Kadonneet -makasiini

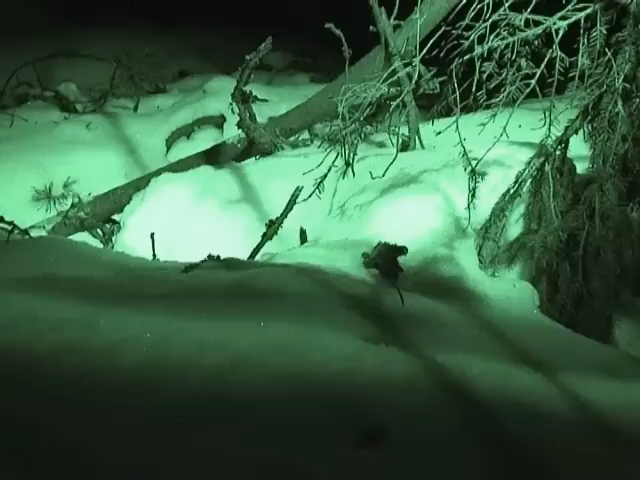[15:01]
Ja toiset haukkuvat siellä löydetyn luona ja sitten juostaan haukun suuntaan.
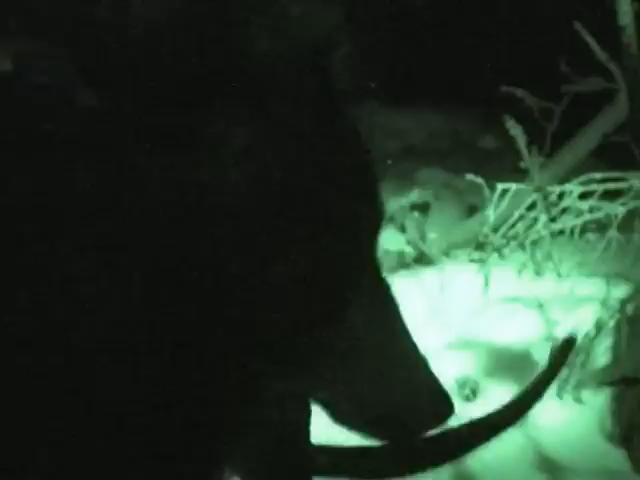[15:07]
Niehku ei paljon hauku ja sillä onkin kaulapannassa tämmöinen, tätä kutsutaan rullaksi. Ja se ottaa tämän suuhunsa siellä löytöpaikalla ja tulee mun luo.